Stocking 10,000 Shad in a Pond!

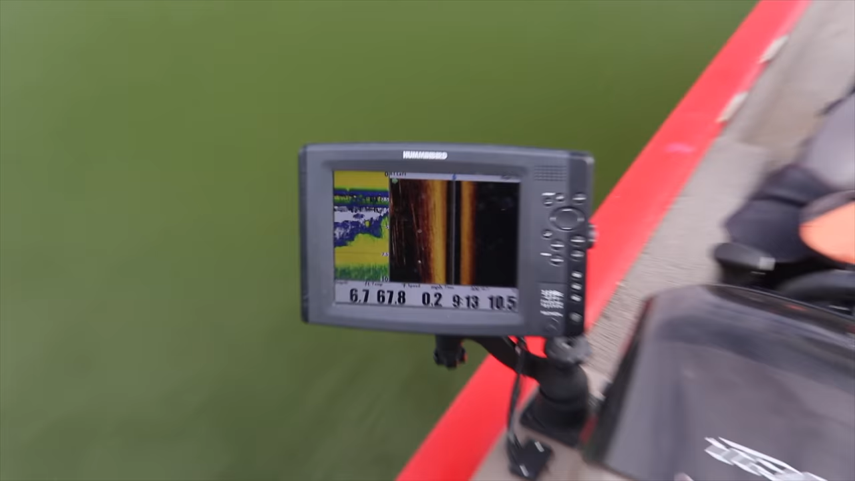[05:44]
And this is what a depth finder looks like whenever you have a big cloud of shad right up under the boat.